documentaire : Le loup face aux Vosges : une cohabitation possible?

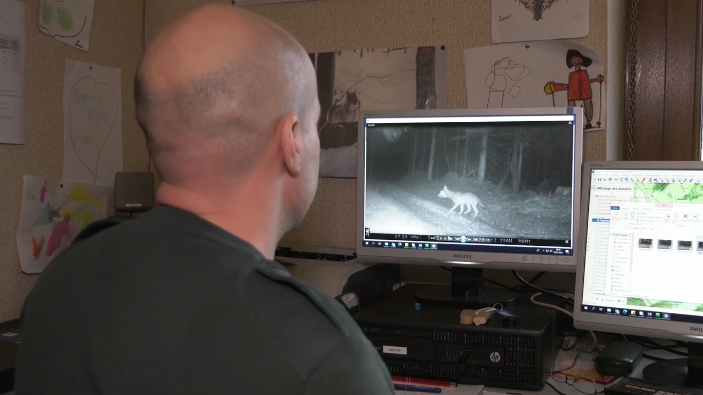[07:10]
Ce qui permet de déterminer que c'est un loup et pas un autre canidé. Donc le loup, il a un masque labial blanc, à ce niveau-là.
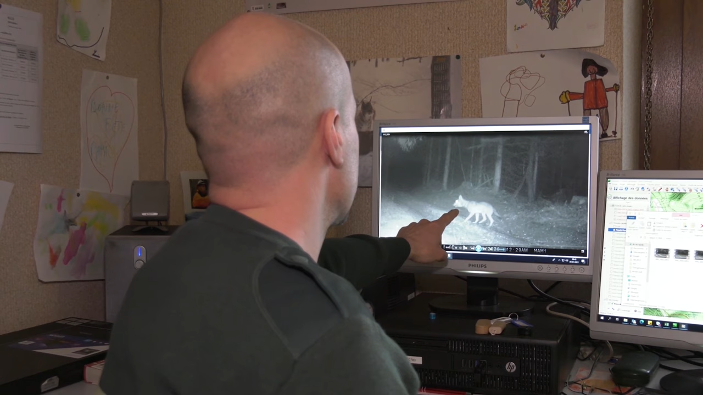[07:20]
Et par rapport à des chiens, un loup, des huskies, qui ont un masque labial aussi, mais qui est beaucoup plus développé. Donc là, on voit bien qu'il est assez court. Après, il y a des oreilles courtes aussi par rapport au chien.
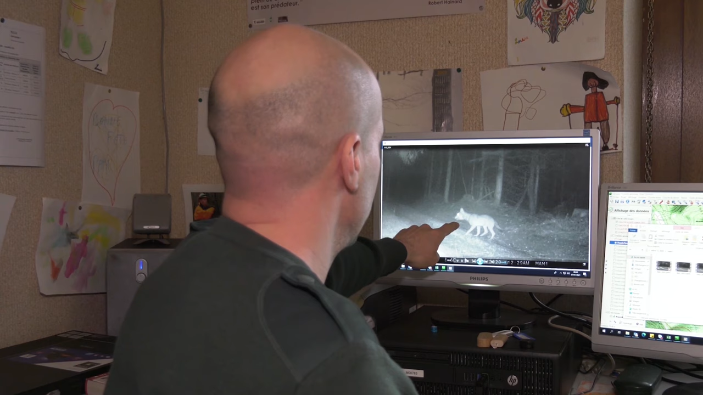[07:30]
Donc le chien a souvent des oreilles beaucoup plus longues. Et une queue courte. Donc ça, c'est vraiment caractéristique du loup. Une silhouette assez frêle, assez élancée, hauts sur pattes.
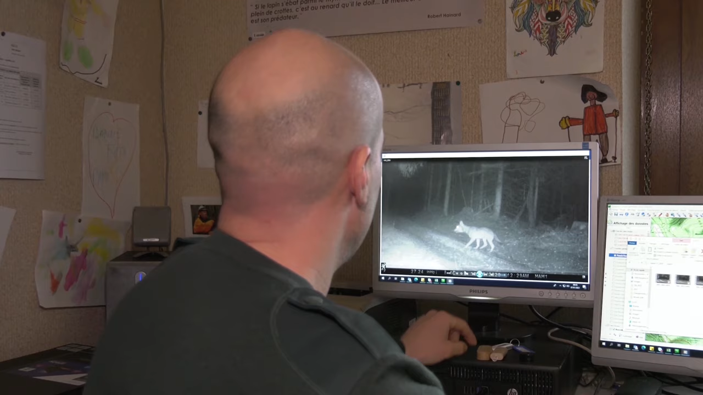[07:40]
Et donc un animal qui se déplace au trop. Donc là, on voit, il a détecté le piège photo.
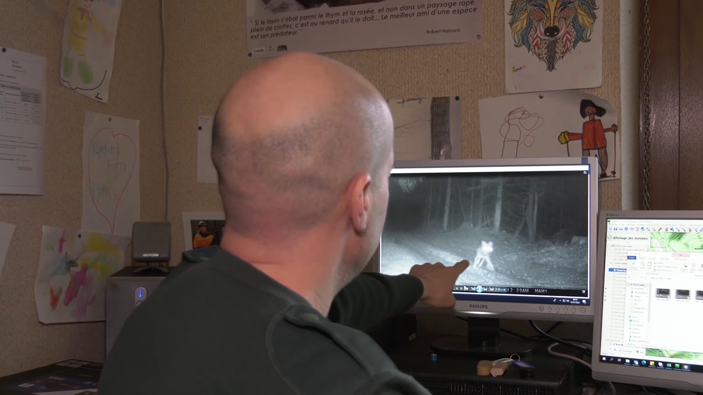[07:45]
Donc ça ne lui plaît pas trop.
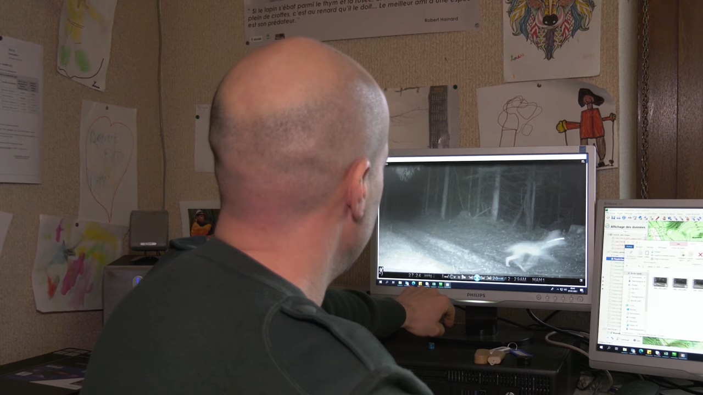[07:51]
Et du coup, il retourne et il se sauve. Le retour du loup s'accompagne aussi du retour de la prédation.